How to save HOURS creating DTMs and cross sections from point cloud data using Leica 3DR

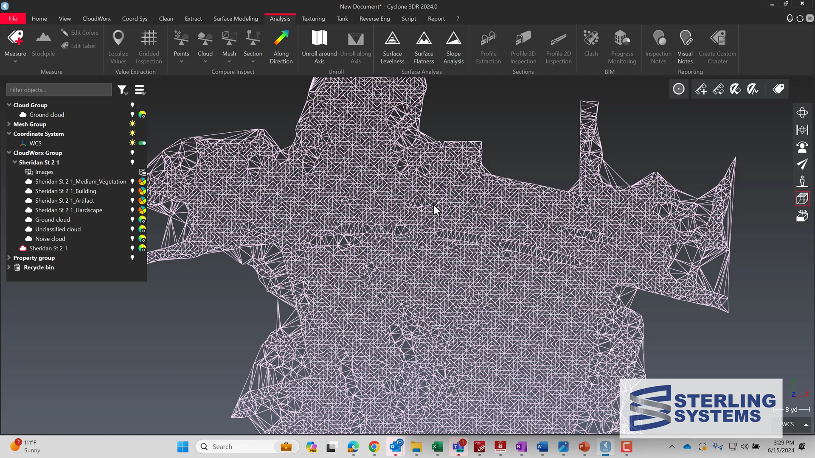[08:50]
And that would be under the extract menu. And then create contour lines. So we're doing one foot contours majors at five foot intervals. The thickness of both lines, the color of lines. So one foot contours are green. The majors are red. And now we're going to hit OK. And it will pop them in.
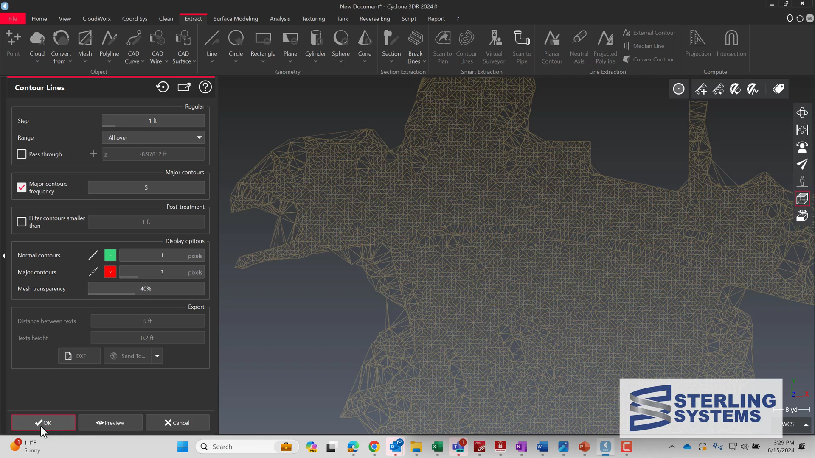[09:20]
There we go. And if we turn off the mesh, then we can see the actual contours that look pretty good.
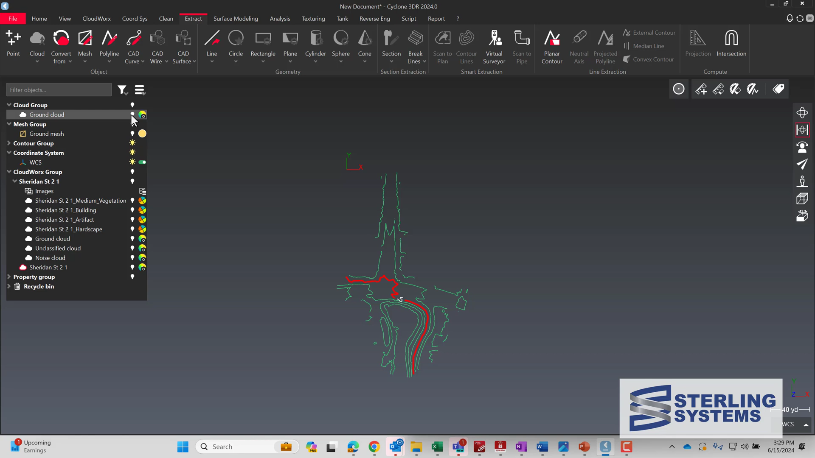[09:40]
And if we turn off the mesh, then we're going to turn our cloud back on.
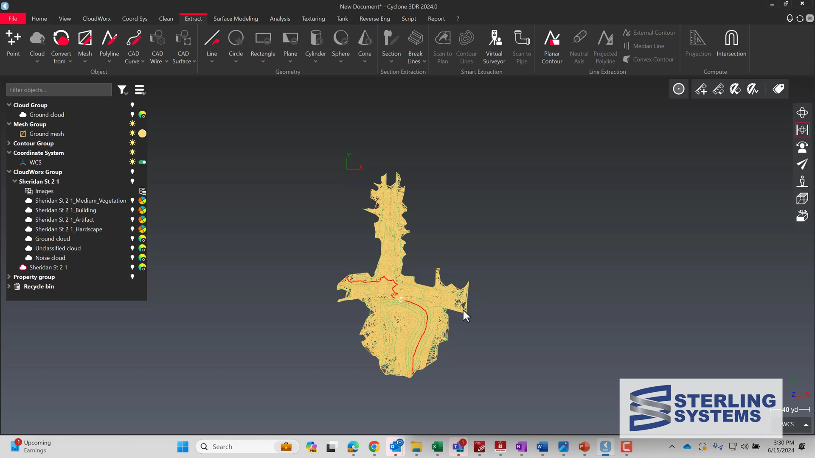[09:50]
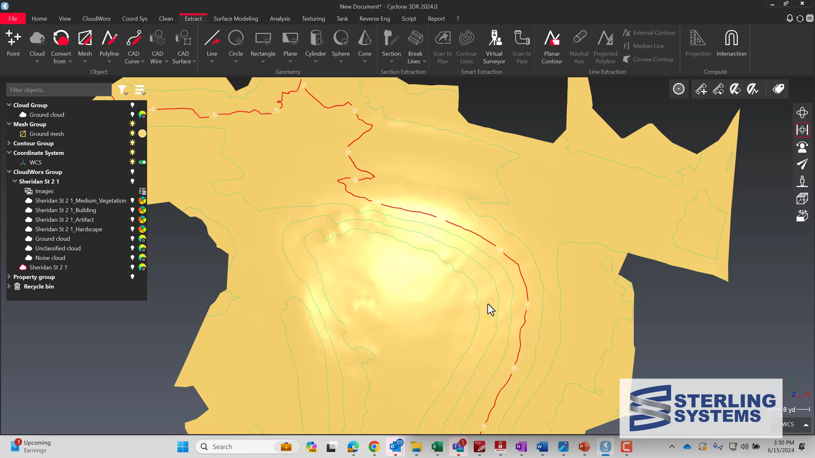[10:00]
There we have the mesh, ground mesh,
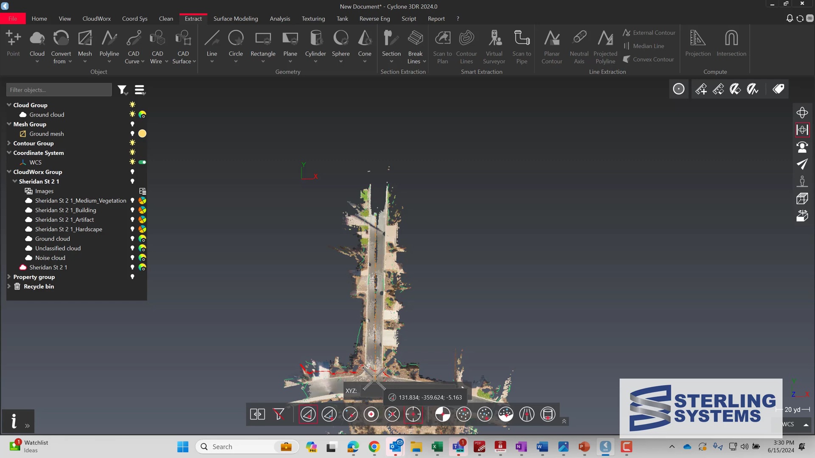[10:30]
And just put in a rough center line here so that we can do some cross sections. I select the two points, then hit enter to accept. And essentially escape to get out of that.
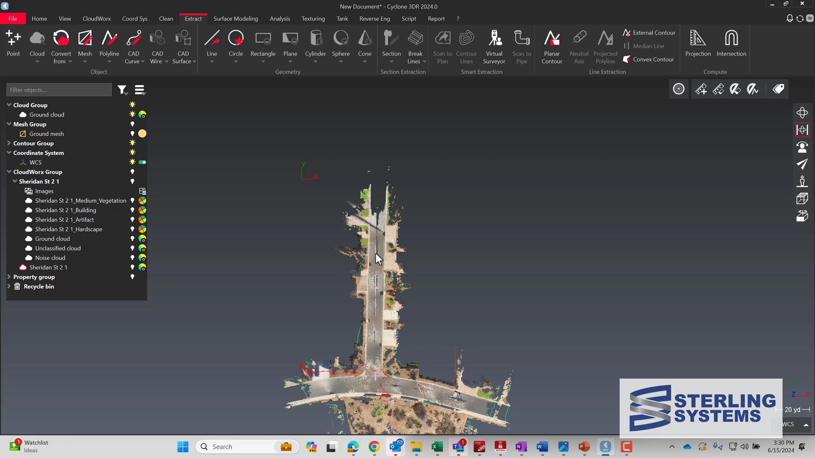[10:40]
And what we're going to do is we're going to pick the mesh and the polyline at the same time. So I'm looking for the polyline.
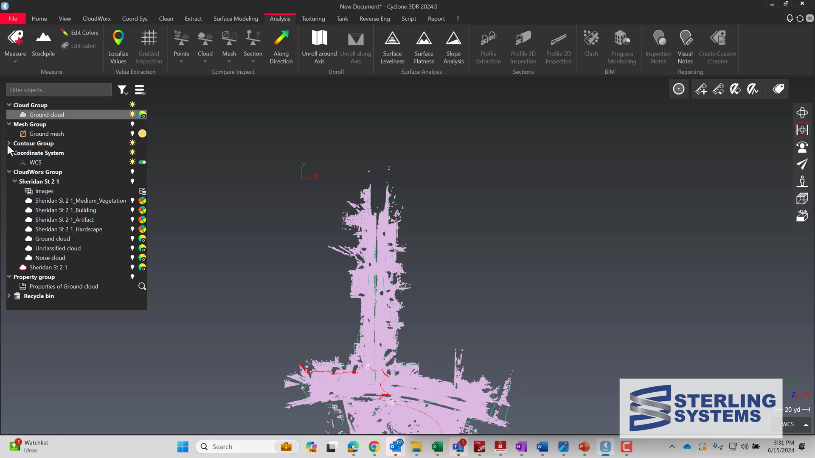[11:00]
There it is. So we're going to select that. And then we're going to multi-select the ground mesh.
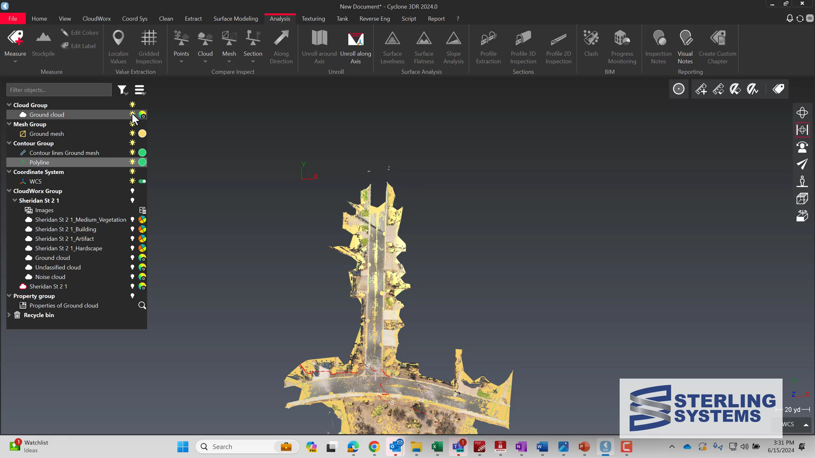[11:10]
And now we can go up to profile extraction, which is under the analysis menu. So those are already done.